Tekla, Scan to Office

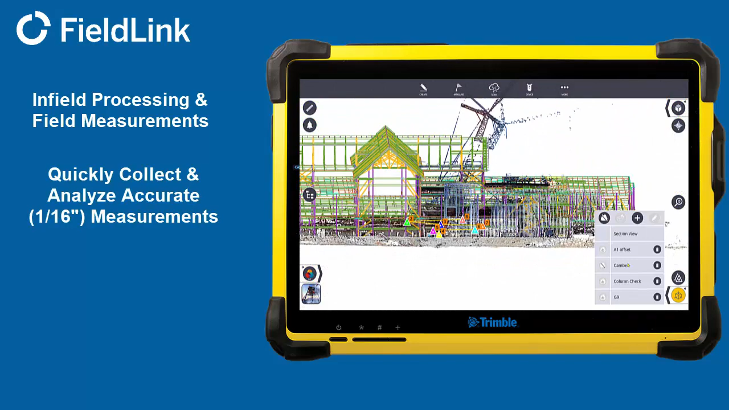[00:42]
Collecting 500,000 points a second with a 240-foot single scan range, the 2mm range accuracy, self-calibrating,
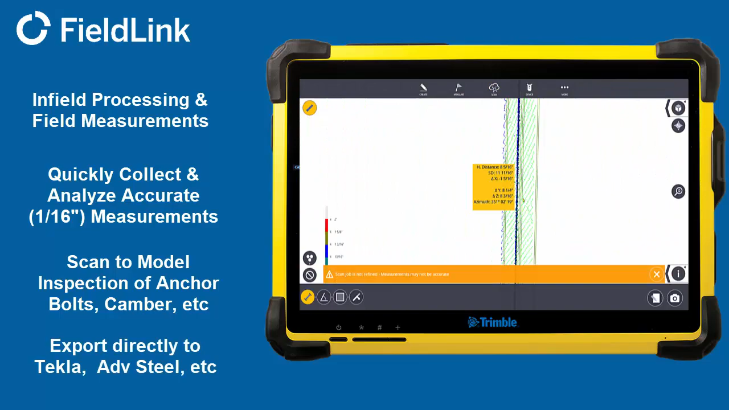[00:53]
and 3-second self-leveling means the data is on point and you will get all of it.
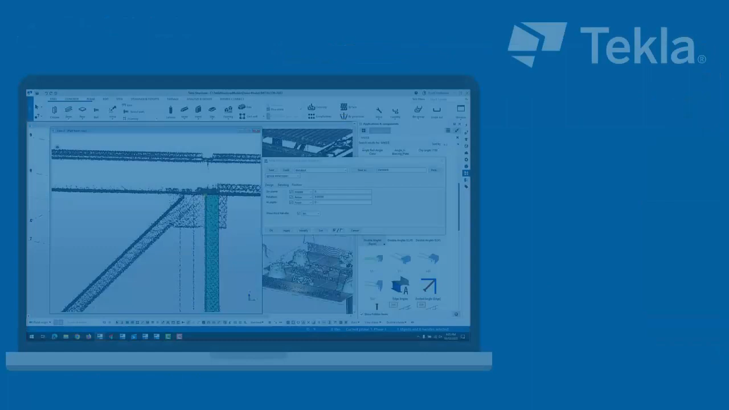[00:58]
Then export the data or a clip section directly from the tablet to Tecla
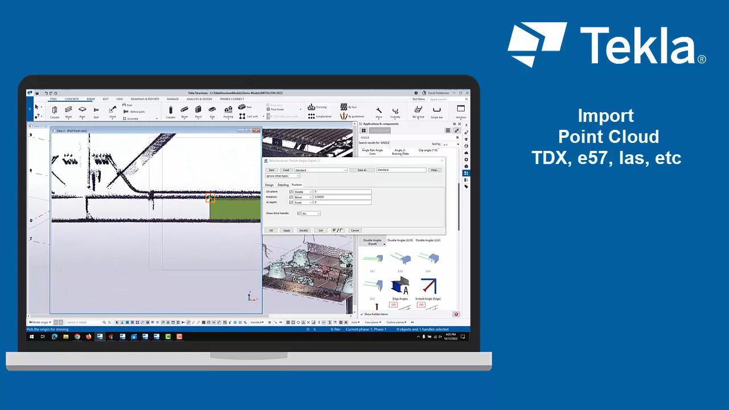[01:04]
or any other CAD or BIM software and have it drop directly in the right spot. Once in Tecla, you can use the clip planes and visualization settings to see exactly what's there and model to fit it.
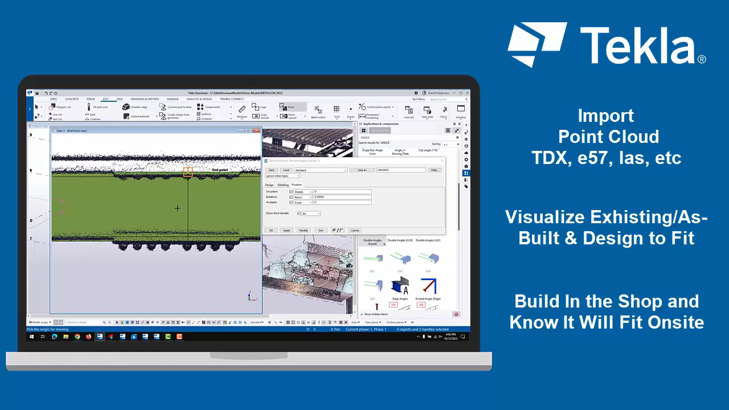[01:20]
Have confidence cutting, welding, and drilling in the shop knowing it will fit on site.